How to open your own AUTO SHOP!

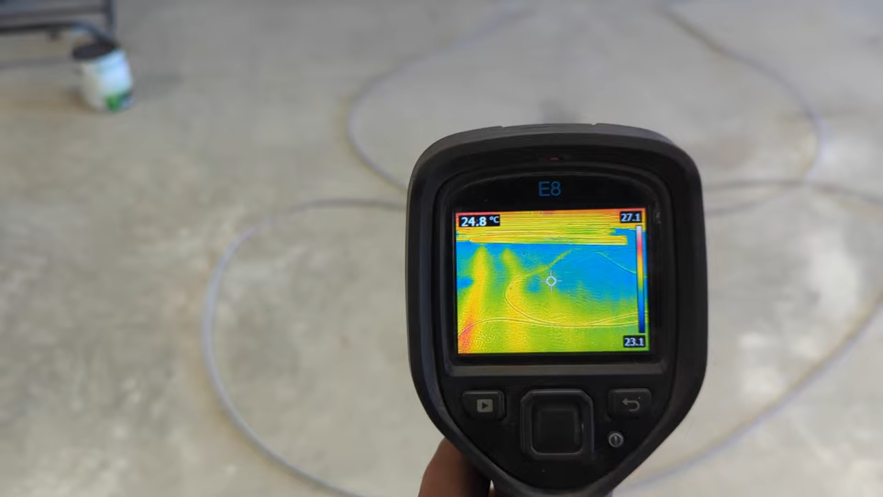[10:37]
On screen: spot 24.8°C
You can see, guys, we're starting to be able to see those lines there in the floor. That blue dot right on the crosshairs there now is right where the paint can was.
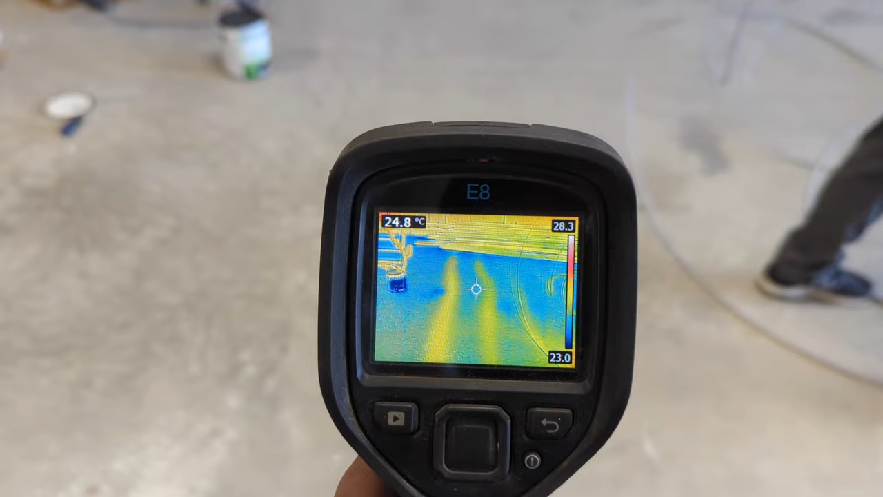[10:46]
On screen: spot 24.8°C
I just kicked the paint can over.
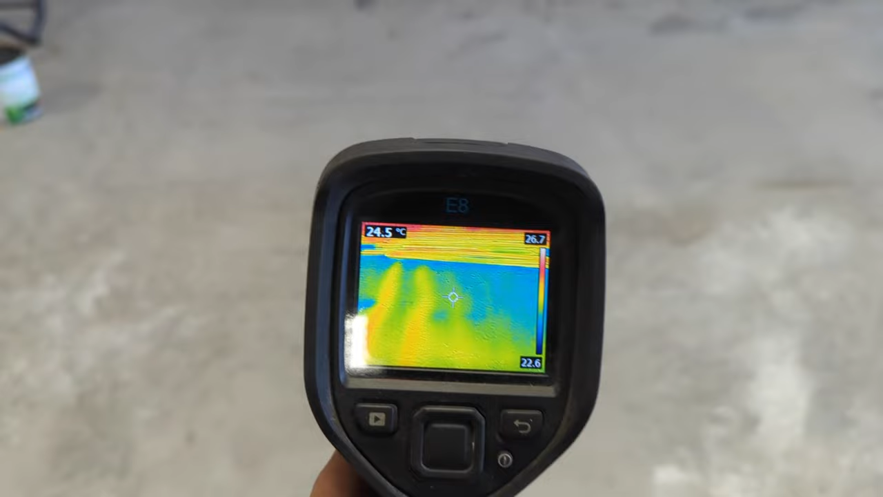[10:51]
On screen: spot 24.5°C
But you can start to see, that seems like the hottest run, the easiest to see.
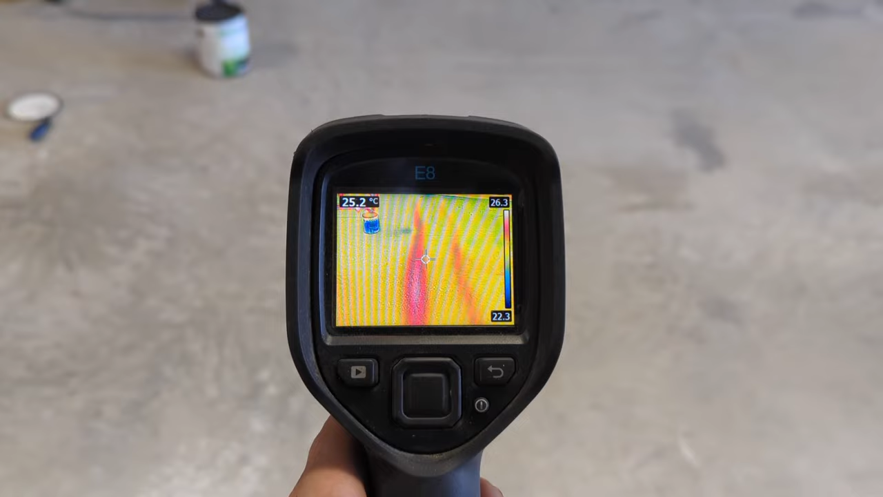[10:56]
On screen: spot 25.2°C
It looks like it runs straight over direct from the manifold. You want to see now? Hey?
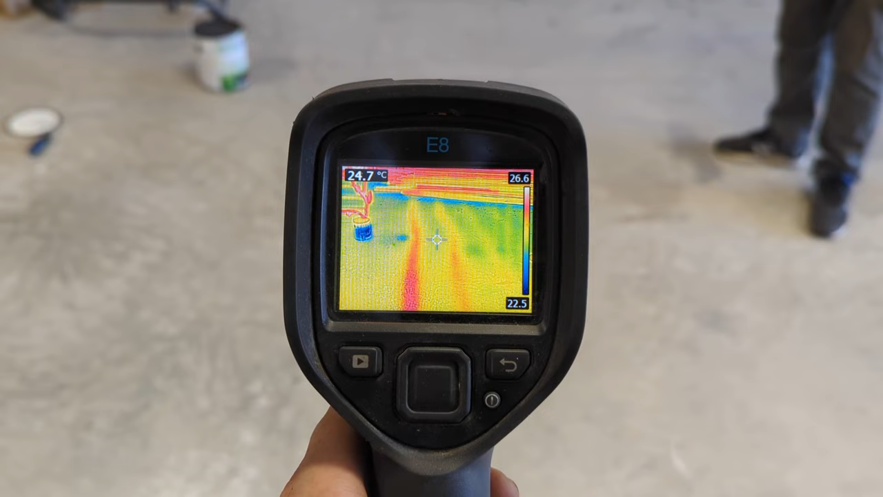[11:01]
On screen: spot 24.7°C
I'm just going to put a little funny mark there.
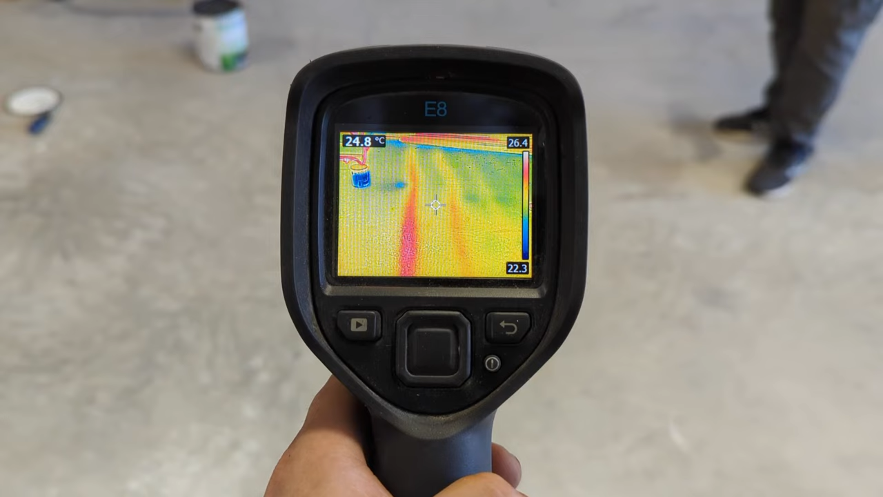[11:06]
On screen: spot 24.8°C
Okay, try, because it's going to disappear probably when you get... Okay, now I see it go over that way a little bit more.
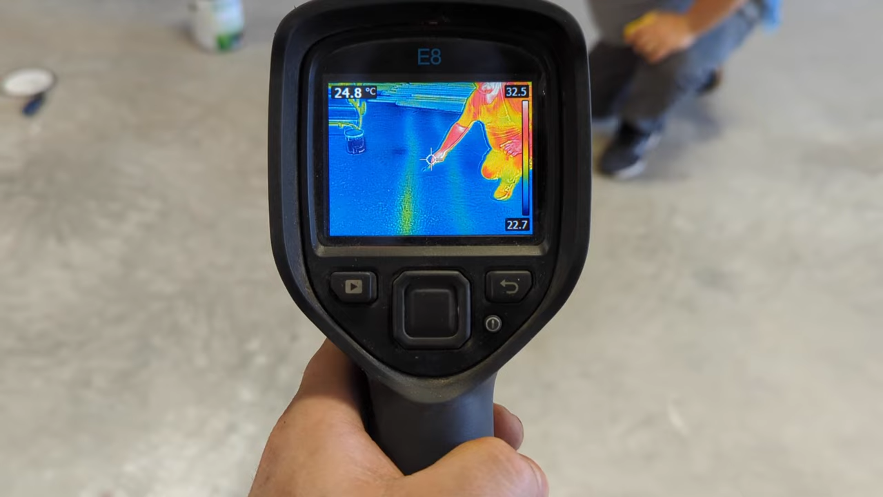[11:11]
On screen: spot 24.8°C
Hold on, I'm gonna come over a little closer to you. So you can see the lift base here. You can see, there we go, right there. There's a line passing through.
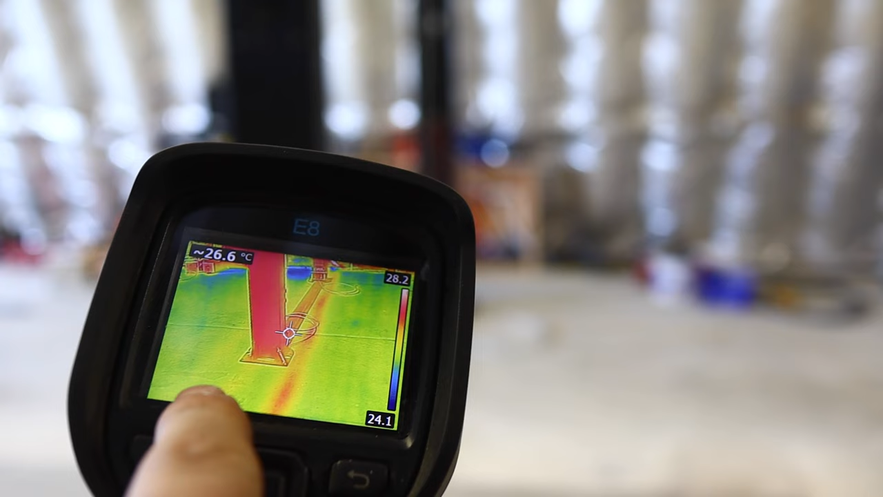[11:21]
On screen: spot 26.6°C
There's three lines right there. One, two, three. Looks like we're starting to get a few more come into sight, but that, there's the manifold.
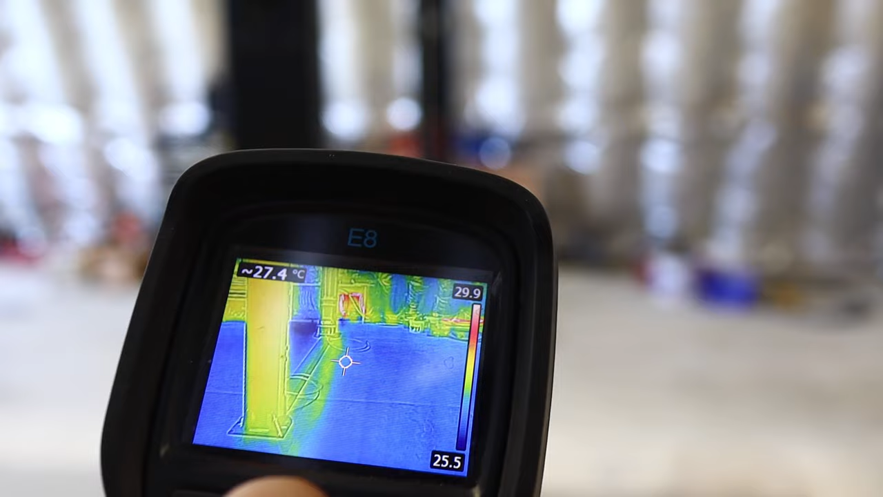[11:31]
On screen: spot 27.4°C
So those are the straight runs right from the manifold.
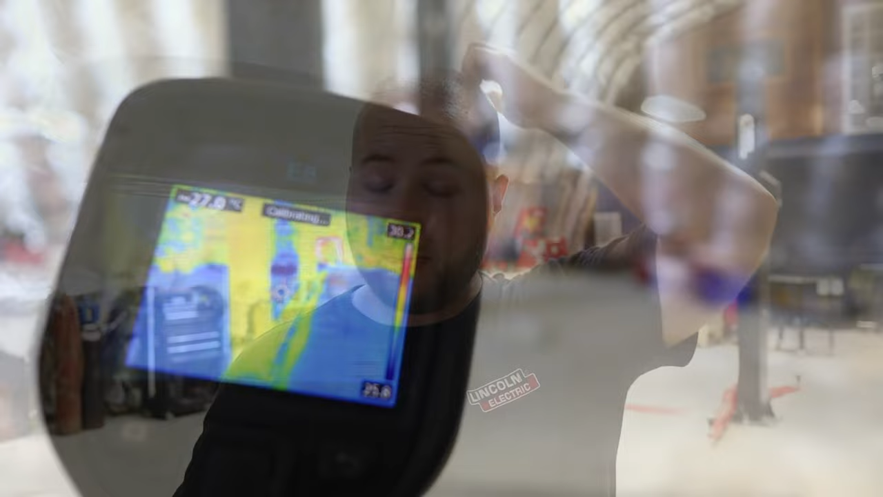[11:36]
Had we have taken a gamble on it, we would have drilled a number of bolts right straight down through water lines.